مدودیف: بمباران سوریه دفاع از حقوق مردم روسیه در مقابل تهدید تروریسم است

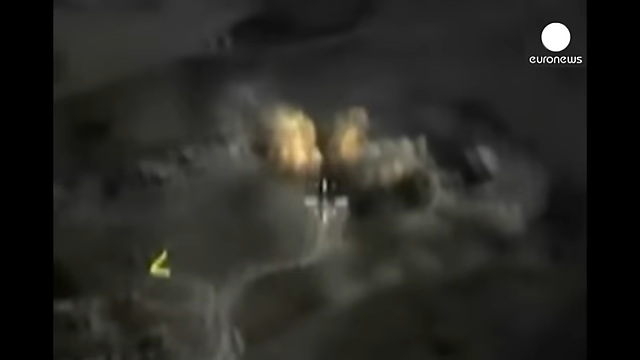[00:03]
به گفته این وزارت دفاع روسیه جنگنده ها این کشور در شبان روز گذشته بارها خاک سوریه را بمباران کردند.
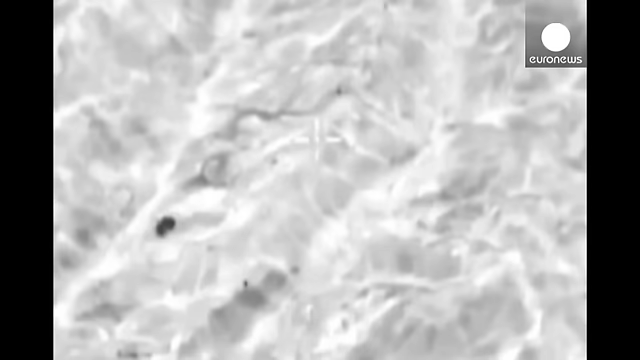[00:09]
به گفته این وزارت خانه جنگنده ها تنها موازه دایش را مورد حمله قرار دادند.
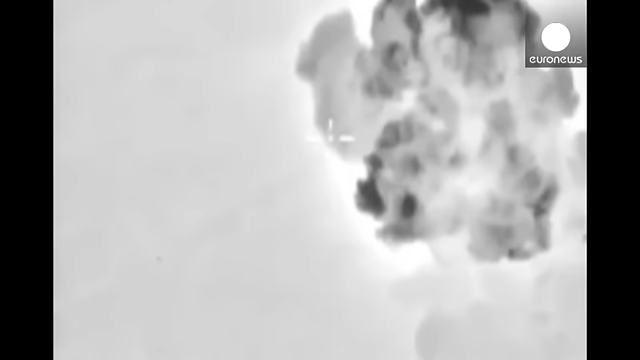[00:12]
با این حال کاخ سفید روسیه را محکوم کرده که این کشور